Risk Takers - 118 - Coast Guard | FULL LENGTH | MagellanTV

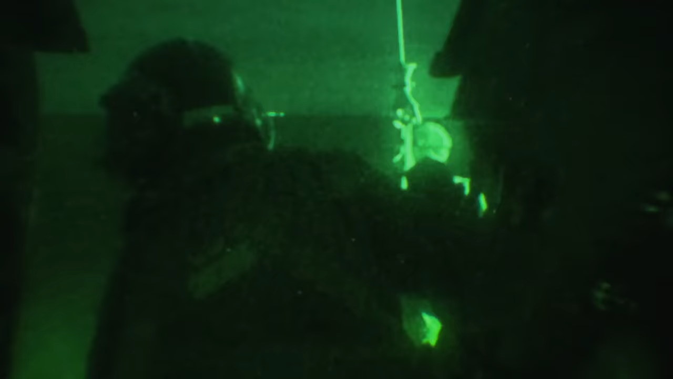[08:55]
Justin coordinates his hoisting efforts with the pilots.
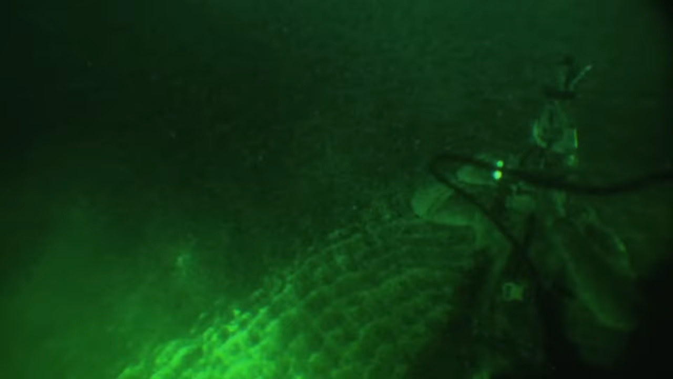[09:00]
Swimmer's going down. Easy forward and right.
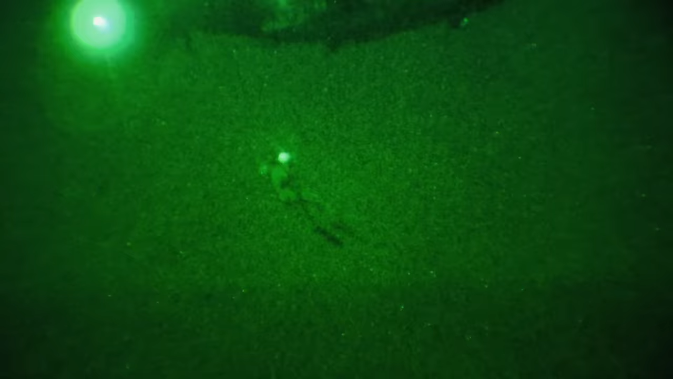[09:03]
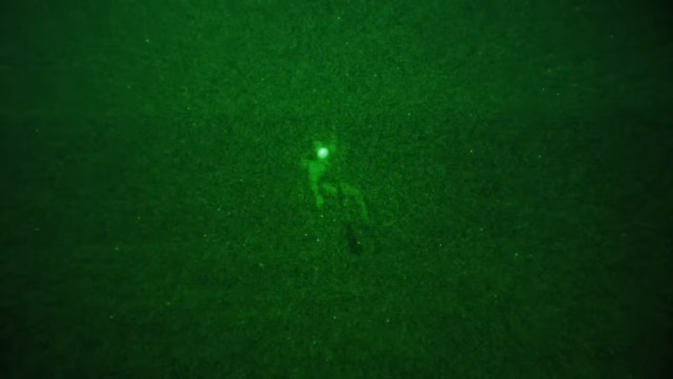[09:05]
Eric must be lowered into the water because at night it is too dangerous for him to do a free fall.
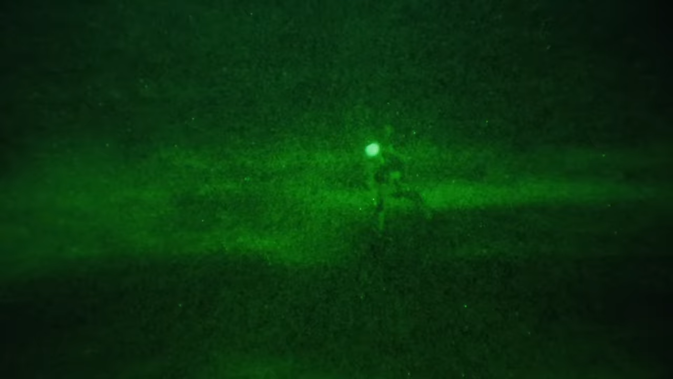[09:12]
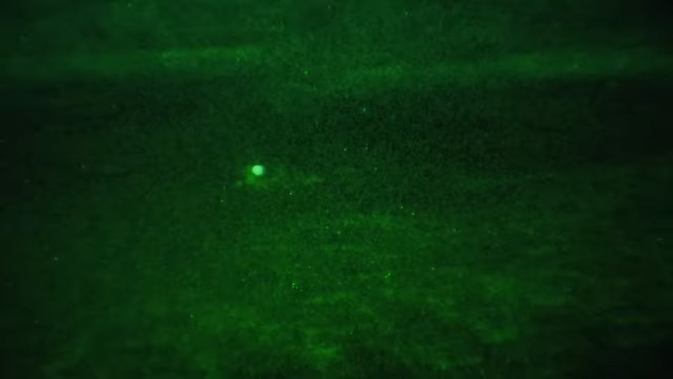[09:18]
Justin always keeps his eyes on the rescue swimmer in case something was to go wrong.
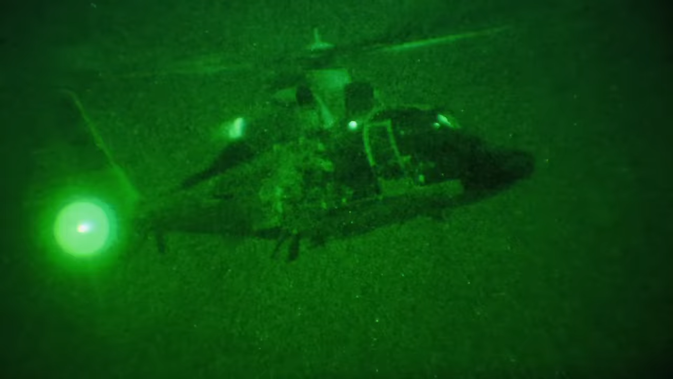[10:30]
Now that the jet skier is inside and safe, they switch off their night vision.